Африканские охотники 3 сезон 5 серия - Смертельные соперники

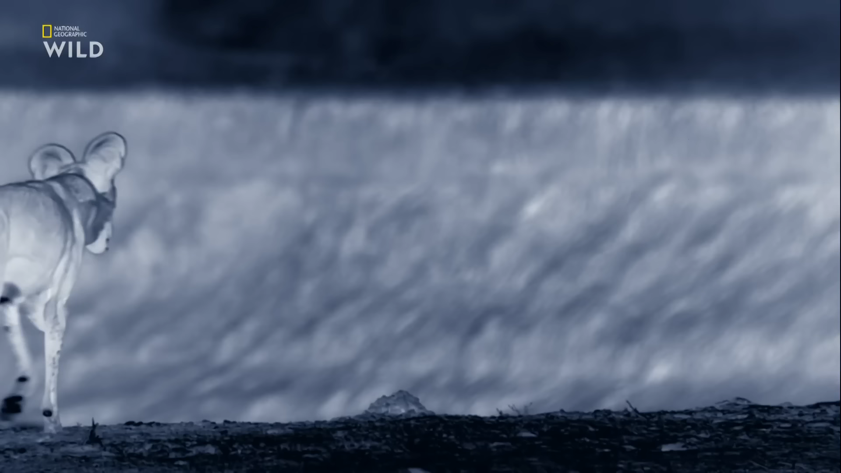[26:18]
Под покровом темноты гиеновидные собаки возвращаются на берег реки,
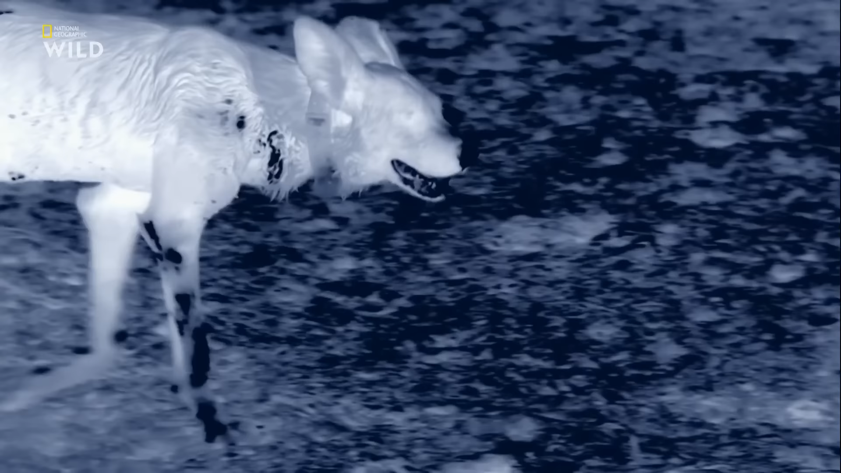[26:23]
откуда ранее их прогнали гиены. Почти сутки у стаи не было добычи, что редкость для гиеновидных.
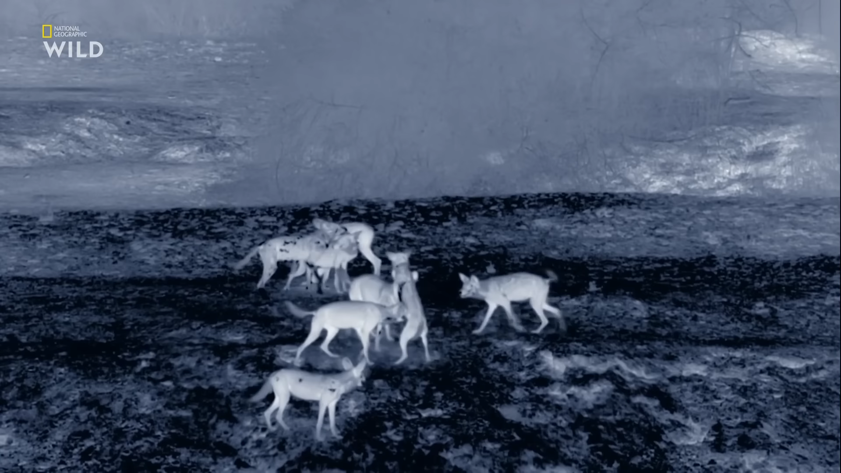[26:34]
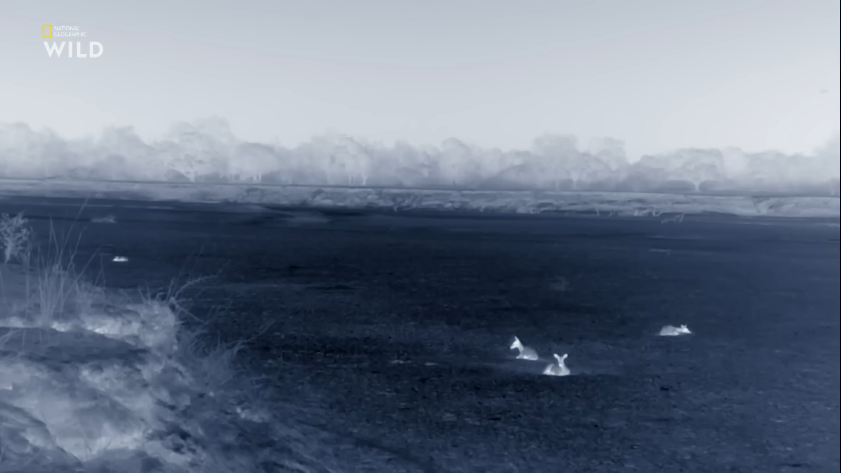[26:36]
По ночам на берегу реки собираются большие стада антилоп.
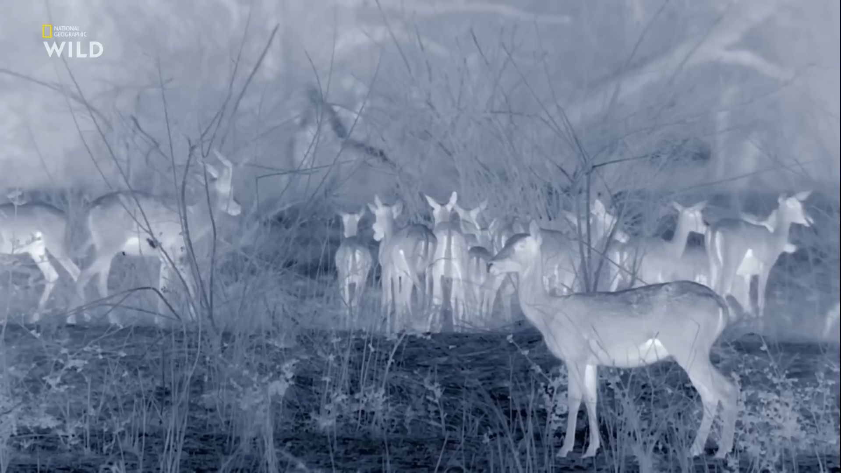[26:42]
Таким хищникам, как львы, негде укрыться в засаде на открытой местности. Однако для собак, загоняющих жертву, это идеальный плацдарм. Радостное попискивание признак возбуждения. Члены стаи подают друг другу сигнал о начале охоты. Но им нужно соблюдать осторожность. Опасность для них представляют не только гиены.
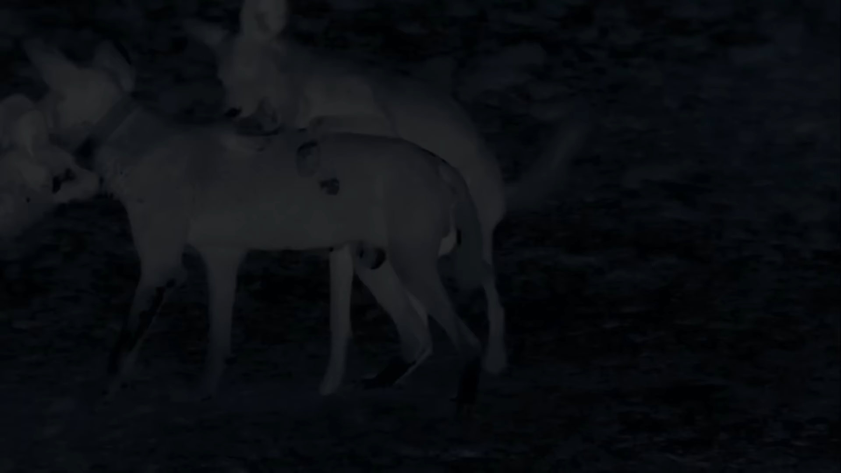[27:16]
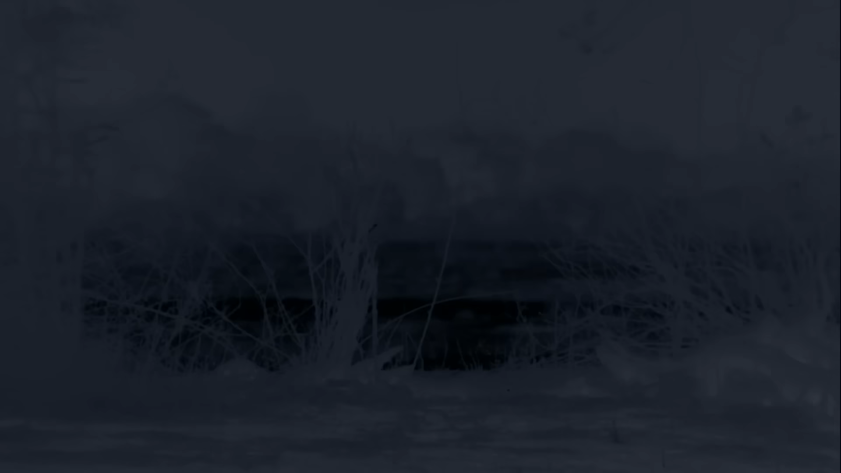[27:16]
лев
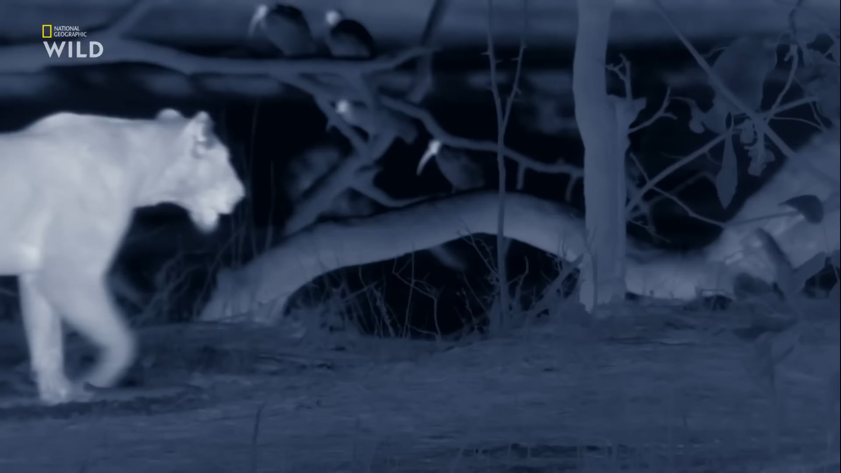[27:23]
враг гейновидных собак номер один в долине. Большие кошки охотятся за той же добычей
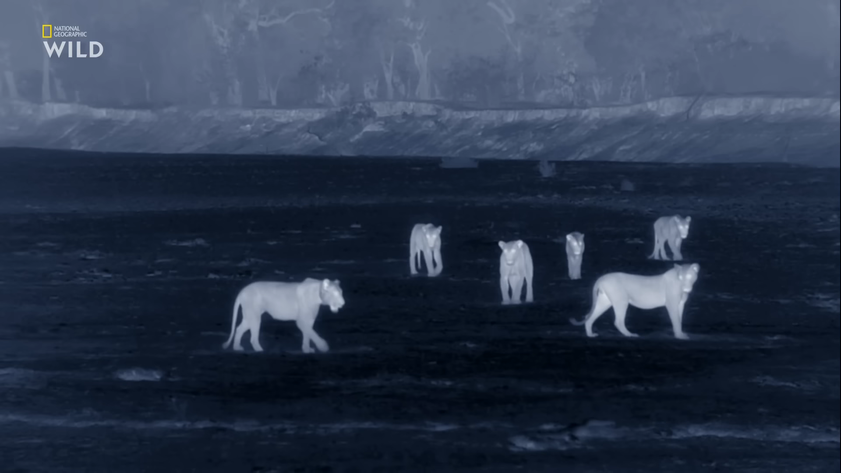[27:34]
и дикие собаки для них прямые конкуренты. Львы убивают собак не ради пищи, а ради травли.
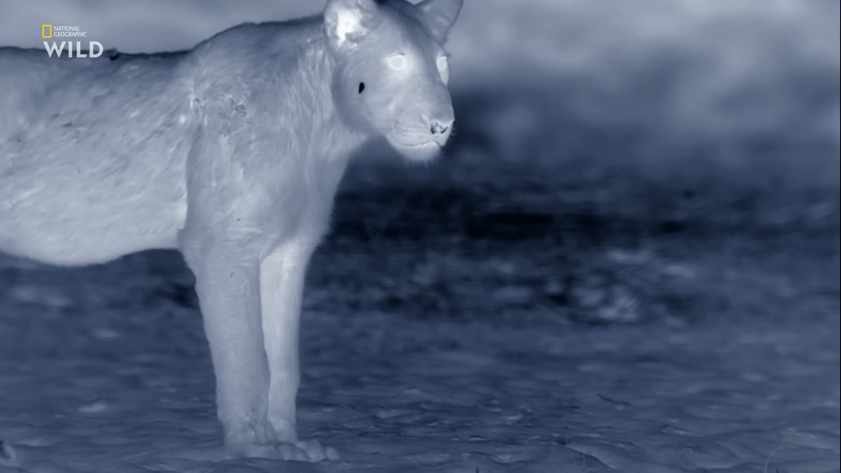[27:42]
Многие иновидные собаки не настроены делиться добычей. Дома их ждут голодные малыши. львы
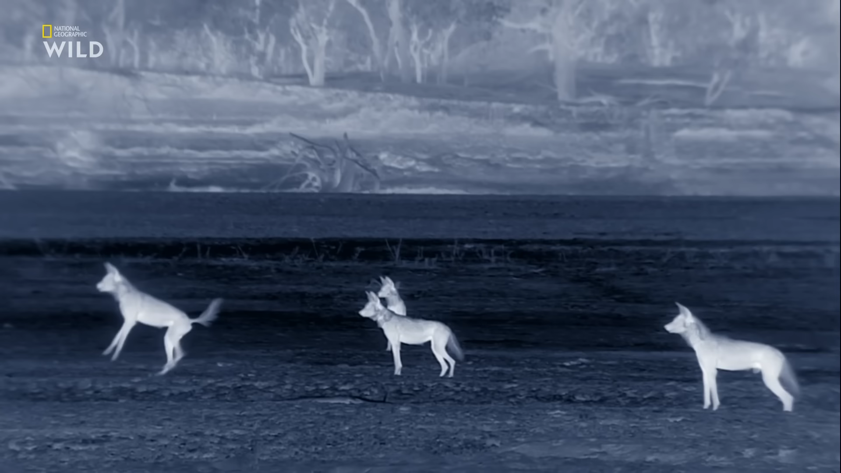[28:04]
львы настроены решительно и вскоре собаки начинают отступать. Однако альфа-самец не намерен сдаваться. Благодаря упорству он и стал вожаком стаи.
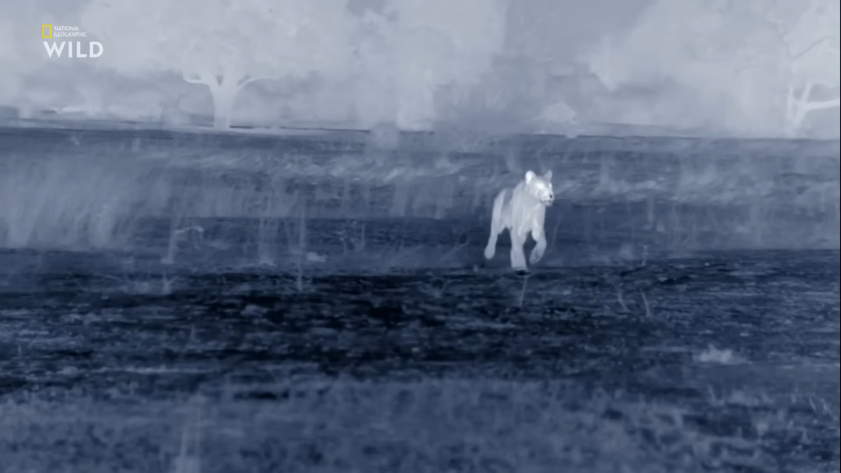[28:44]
Тем не менее храбрость это одно, а безумие совсем другое.
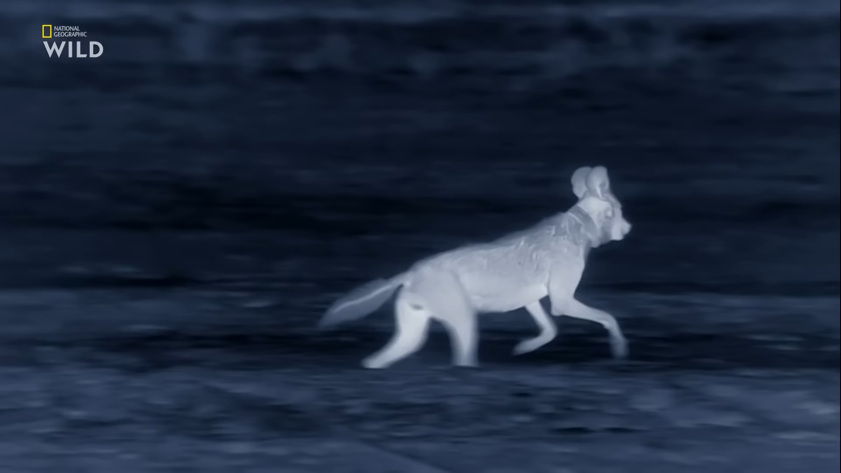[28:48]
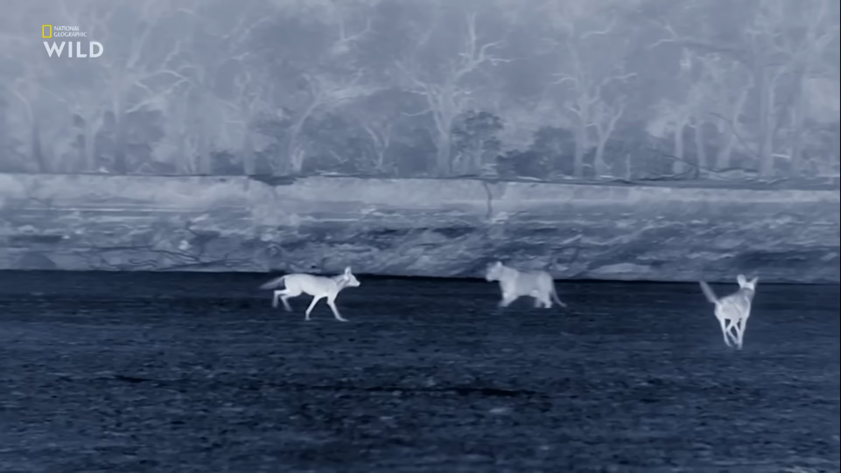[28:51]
лев развивает скорость до 80 километров в час.
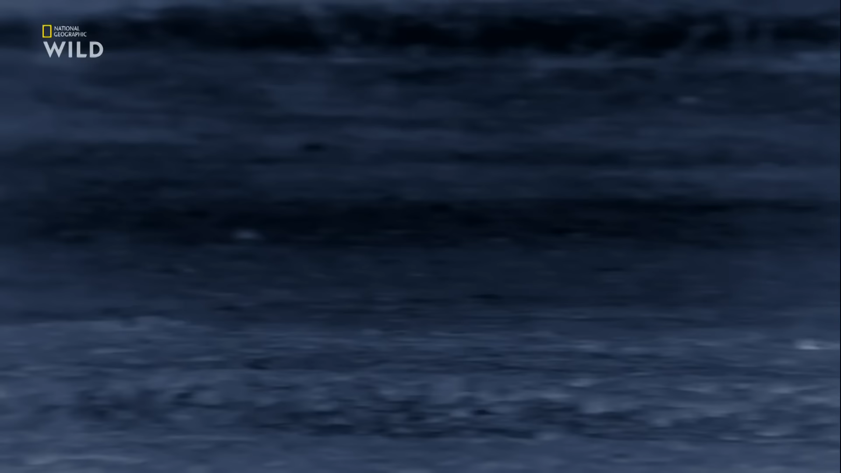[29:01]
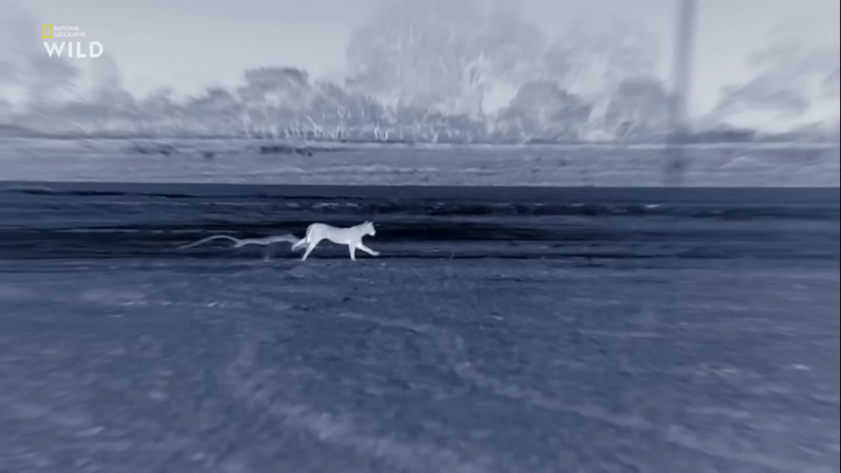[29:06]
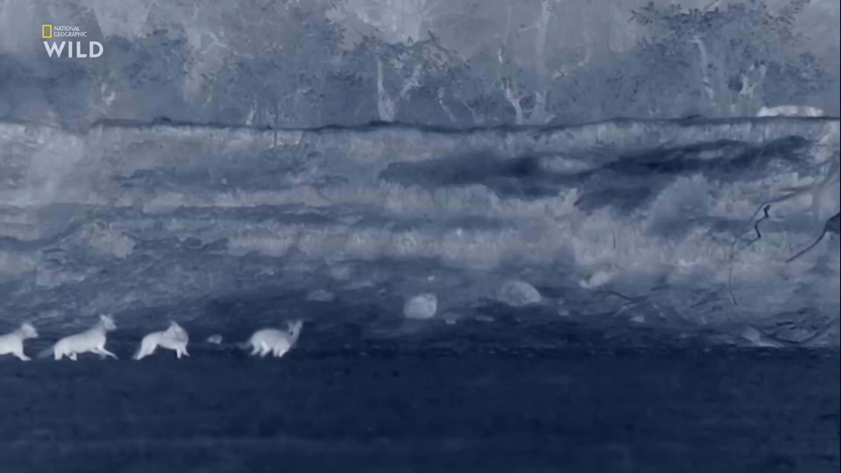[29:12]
У собак скорость ниже, зато они выносливее.
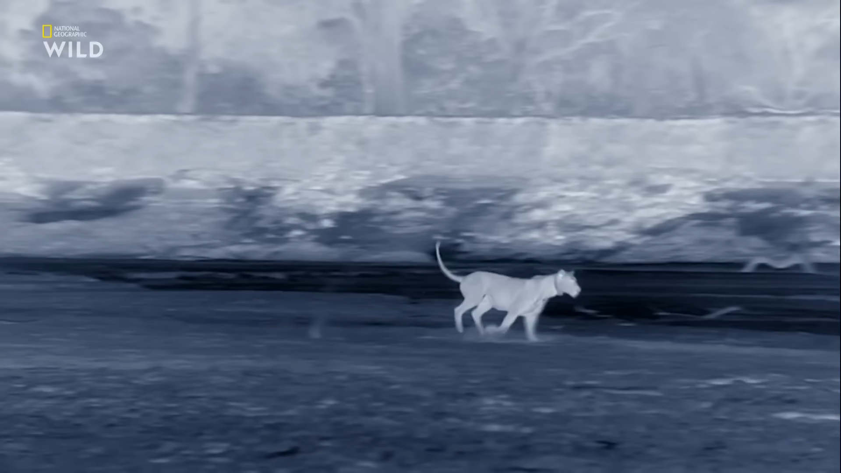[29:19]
на этот раз выносливость побеждает. И даже в темноте дружная стая собак остается вместе. Большие кошки отвоевали территорию. Но ненадолго.